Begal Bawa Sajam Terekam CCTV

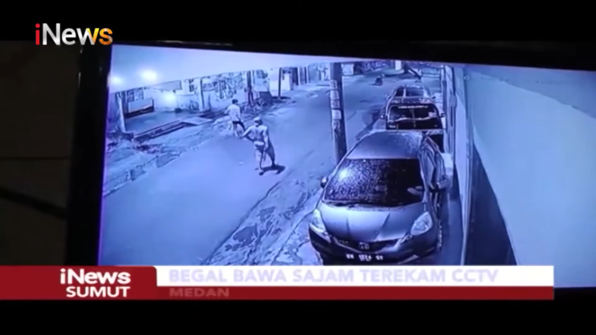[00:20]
Setelah sempat terekam CCTV saat melakukan aksi pembegalan menggunakan senjata tajam terhadap pengendara sepeda motor di Jalan Teratai, Kota Medan, pada tanggal 7 Mei 2022 lalu, polisi akhirnya berhasil meringkos satu dari dua pelaku begal.
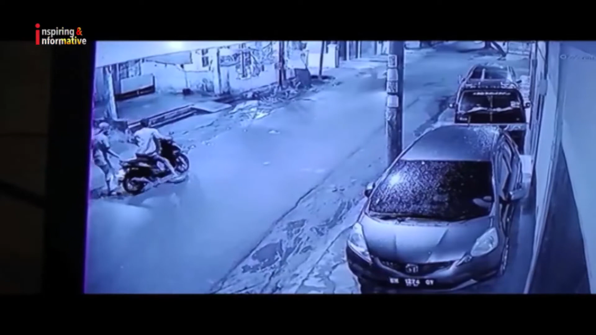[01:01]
Dengan mengancam korban menggunakan senjata tajam, salah satu pelaku lalu merampas dan membawa kabur sepeda motor korban.